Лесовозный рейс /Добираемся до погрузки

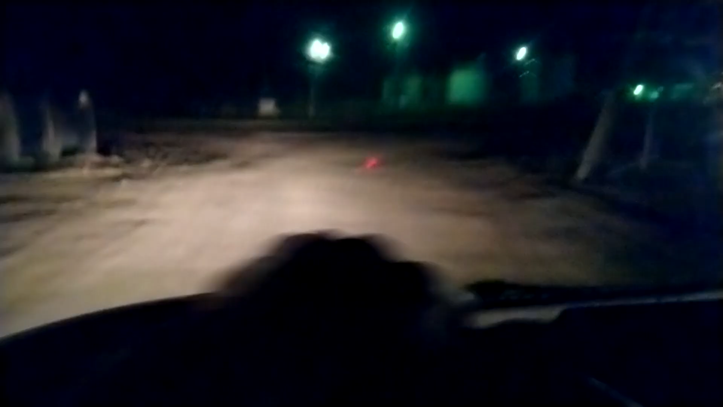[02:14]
надо все здорово пыли до хрена дышать лечь
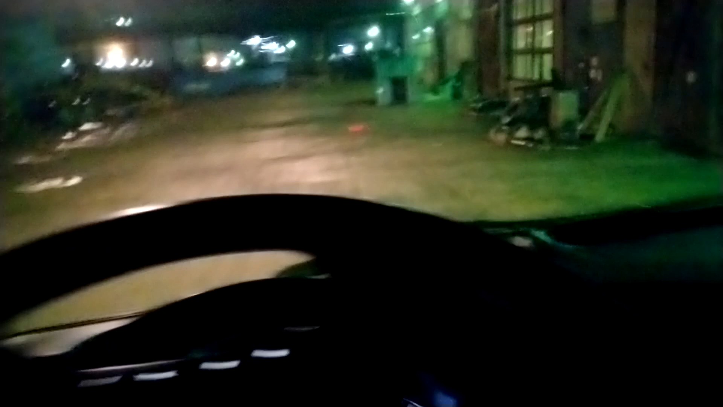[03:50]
как есть дорога пылища стоит решать невозможно это говорю уже сами посмотрите все увидите
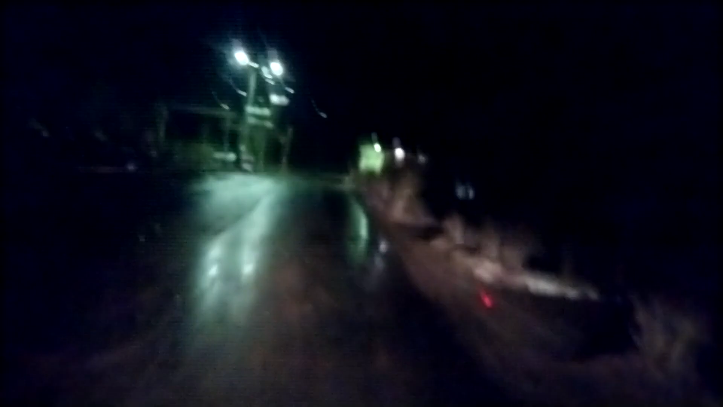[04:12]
все сейчас через кп направо и туда у нас в лес дорога идет снимать не буду так все ящики открыли показали поехали
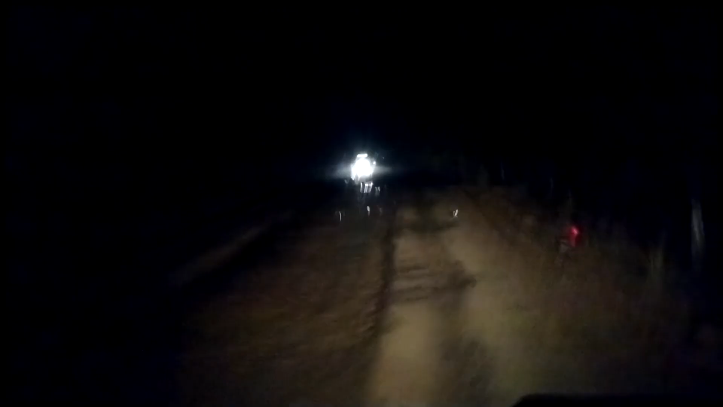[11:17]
Все, вот, у нас принято свет выключать. Просто тут еще хреновастенький такой подъем.
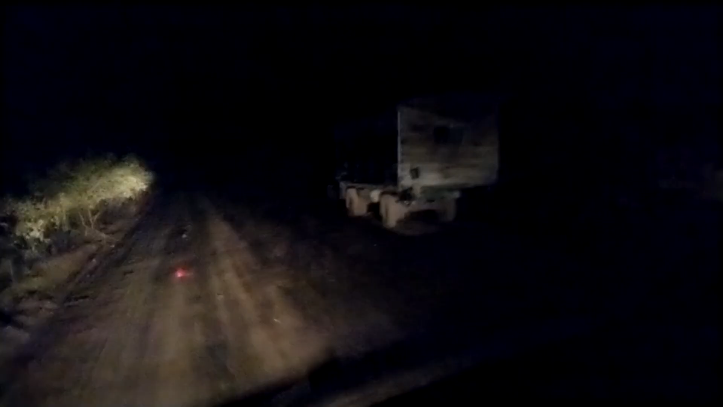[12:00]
КАМАЗы, Уралы. Какие-то древние древние. Ну, да, делянки как-то прописывают, не знаю, как они там что-то решают.